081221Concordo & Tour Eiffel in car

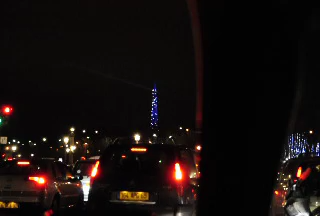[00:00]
6時までにエッフェル塔に着くはずだったんですけれども、この渋滞で到着できそうもありません。6時から10分間だけ、キラキラと、ダイヤが輝いています。このテクニックは非常に、綿密に計算されたテクニックだそうで、さてこれで今は私は、
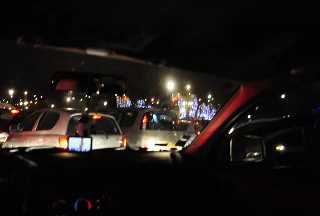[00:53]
遅いですね、さっき5時にはまだなかったんですけれども、これはブルーダイオードなんでしょうか、すごくシンプルな色なんですけれども、上から光がチラチラと落ちてくるシステムです。早く動かないかな。